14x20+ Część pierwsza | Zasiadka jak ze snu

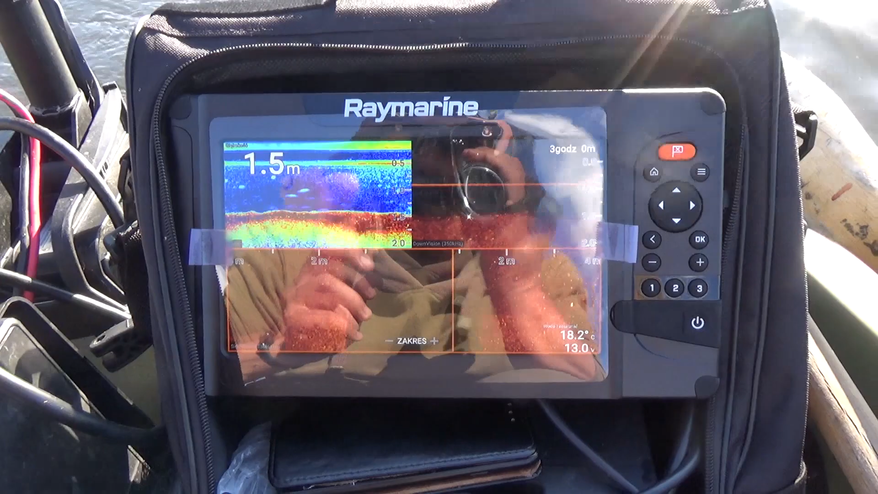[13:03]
On screen: depth 1.5 m, water 18.2°C
Tak można sobie to interpretować i tak to wygląda się na echosondzie.
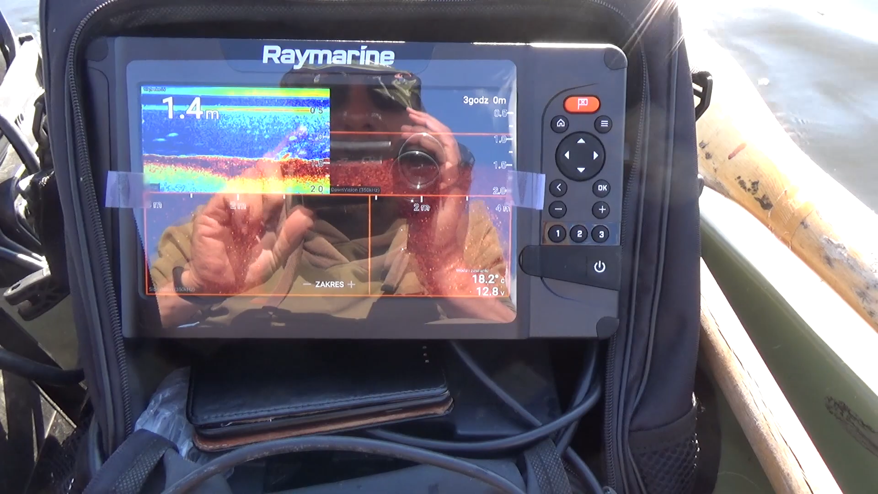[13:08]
On screen: depth 1.4 m, water 18.2°C
Tutaj widzimy twarde, przechodzi w miękkie
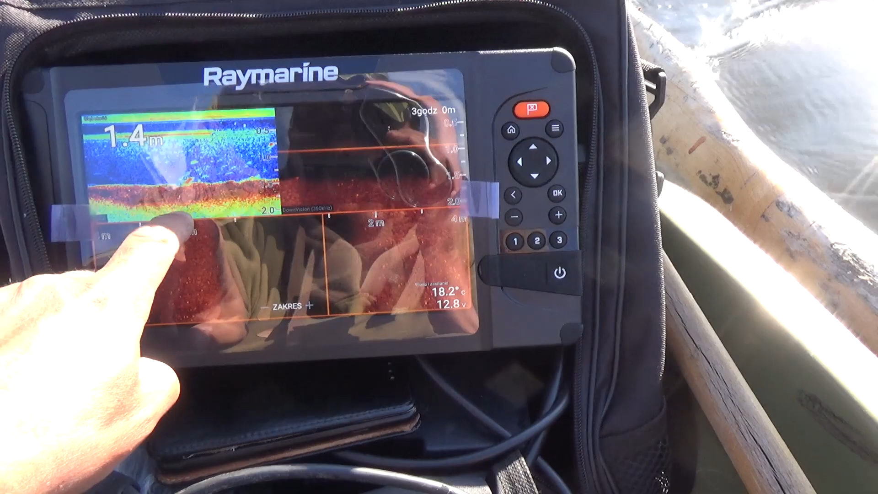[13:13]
On screen: depth 1.4 m, water 18.2°C
cały czas i tu się będzie ta linia schodziła.
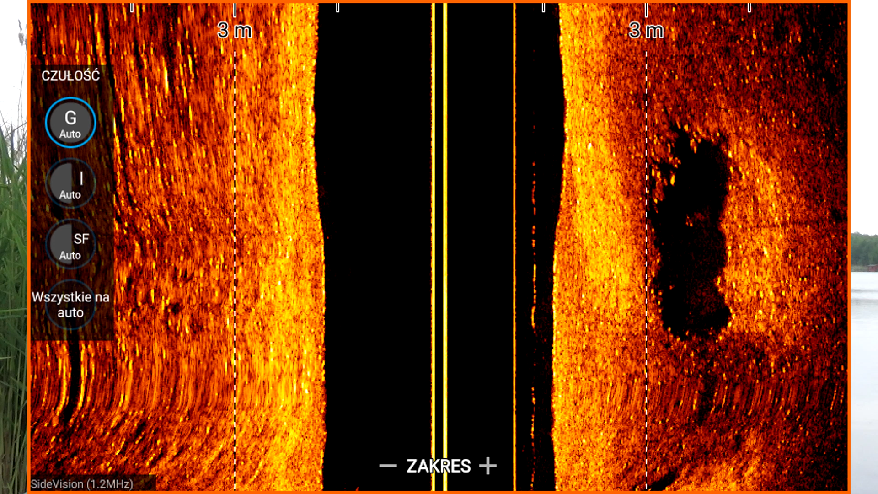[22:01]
Taki dołek, ile on miał? Z 3 metry szeroki, z 5-6 metrów, może z 7 długi.
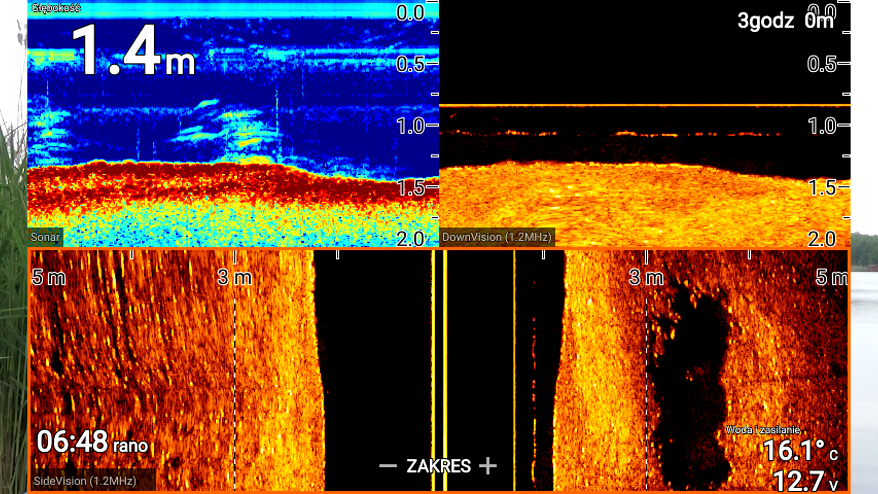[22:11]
On screen: depth 1.4 m, water 16.1°C
Było widać to na bocznym sonarze. I tam pokazało zapis grubej ryby. Nie zastanawiałem się długo, zwinąłem jedną wędkę i postawiłem na popka.
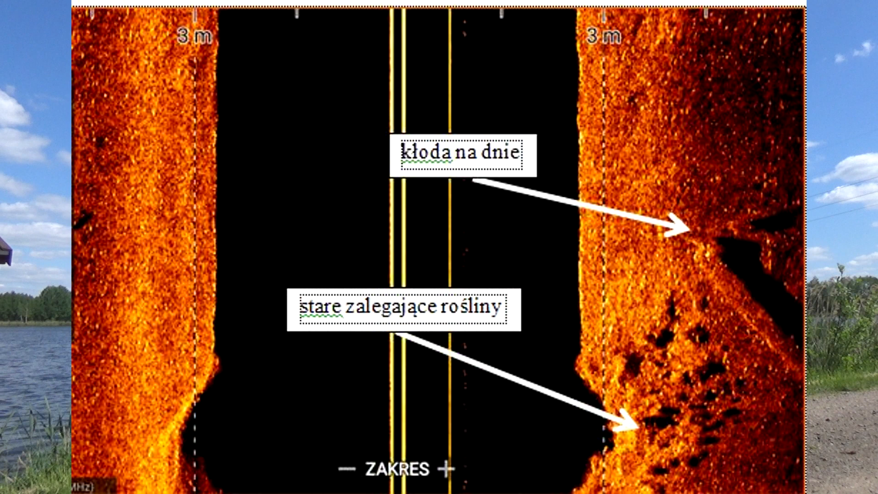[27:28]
No i z tych miejsc staramy się łowić, te miejsca obstawiać,
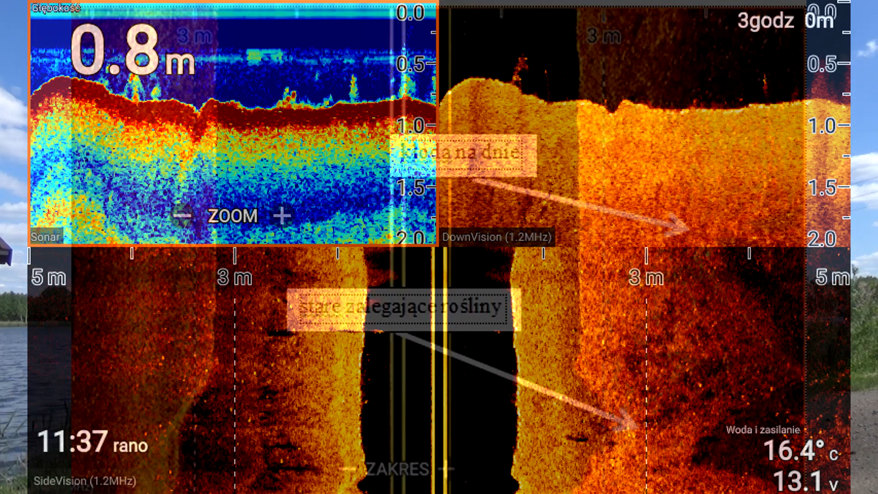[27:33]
On screen: depth 0.8 m, water 16.4°C
tylko że zmieniamy zestawy tam, gdzie jest ryba.